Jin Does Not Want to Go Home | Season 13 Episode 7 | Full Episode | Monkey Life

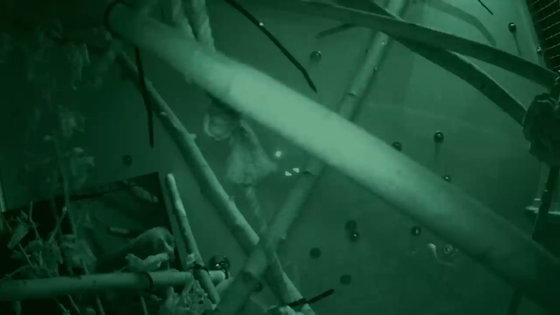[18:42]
Nora was rescued from Lebanon 18 months ago and was also hand-reared. Despite both being female, the two are getting on well.
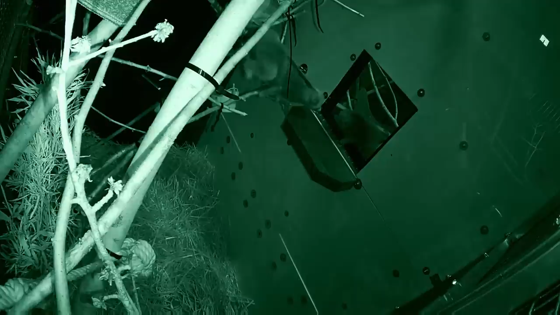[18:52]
As time's gone on we've seen some really nice sort of grooming. And we've seen some play behaviour.
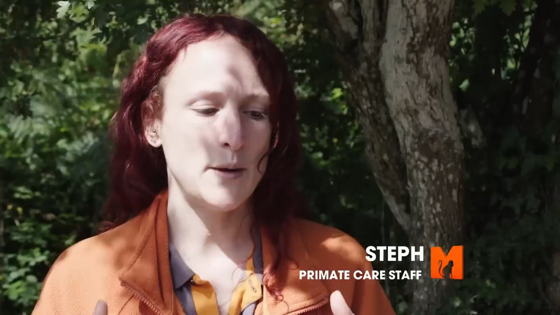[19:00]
Nora has been a little bit too overexcited at the start because she was so desperate to play with Bobby.
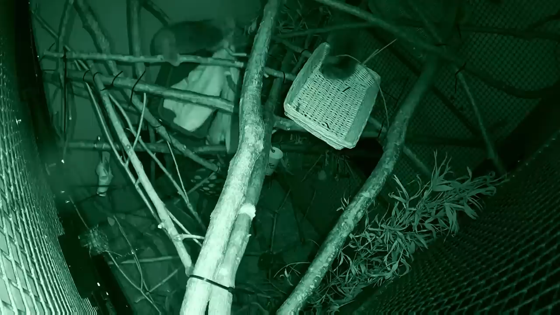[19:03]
So it's taken a while for Bobby to kind of figure out what she's doing there.
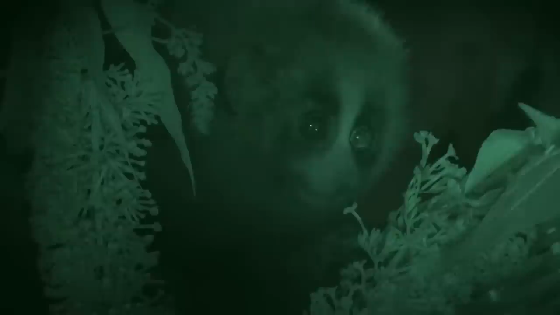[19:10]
But aside from that it's actually going really well and it's just fantastic to see this
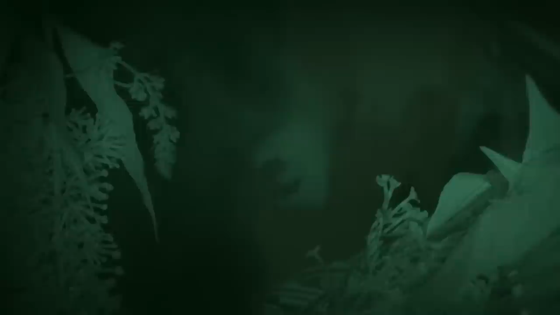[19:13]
little baby who wasn't reared by her mum interacting and having a relationship with another loris.
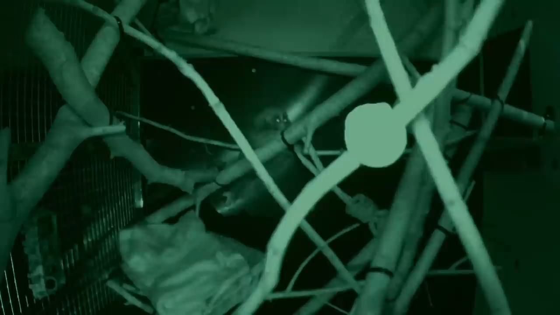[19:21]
Introducing Bobby to the sights, sounds and smells of other lorises at the earliest opportunity was vital for her future development. She's picked up the vocalisations straight away.
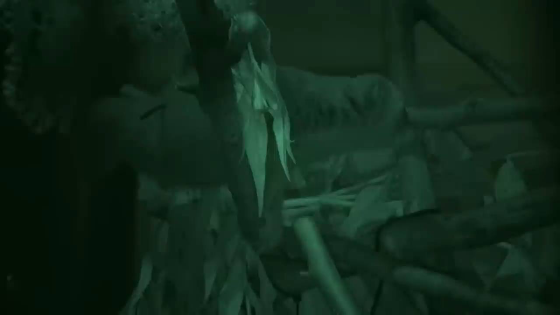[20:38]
Lorises are nocturnal primates and the inside of their complex is designed to mimic their natural habitat.
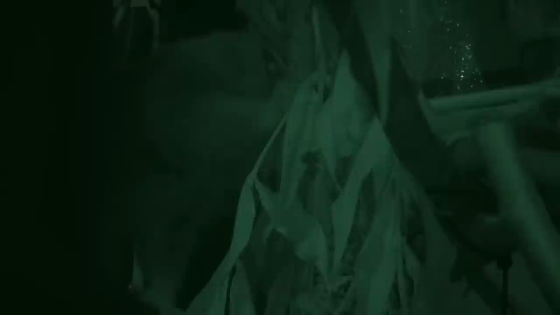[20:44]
Bobby and Nora don't disappoint and are immediately curious to explore something new.
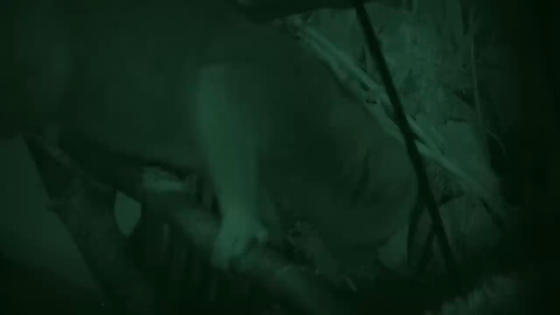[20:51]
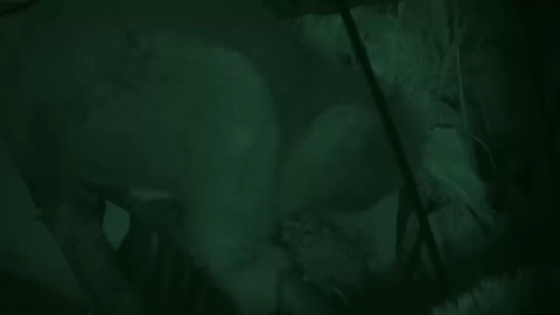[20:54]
although in true Loris style, it's not a mad dash.
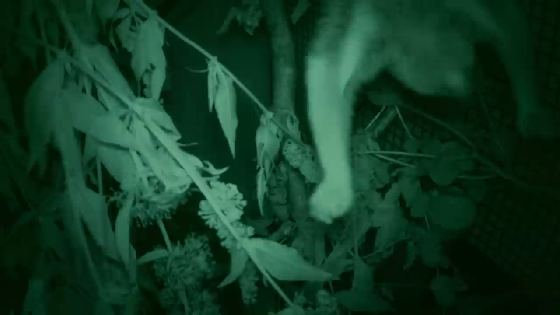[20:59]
Nora shows what an amazing and powerful grip Lorises possess when she gets excited and playful. She supports her own body weight and then reaches down to bite one of the branches. Lorises have extremely sharp teeth that come with a dangerous, toxic bite. tree gum is an important part of their diet and they love to eat it, gouging it out from the bark with their teeth.
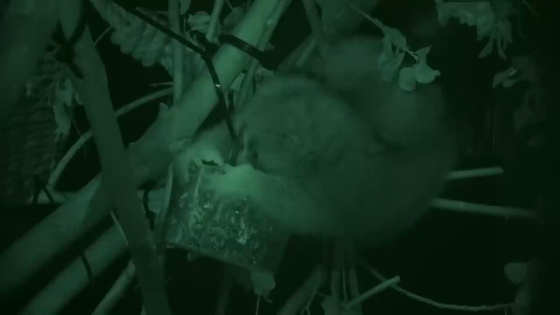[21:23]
It's Bobby and Nora's meal of choice today rather than the scented flowers Steph provided.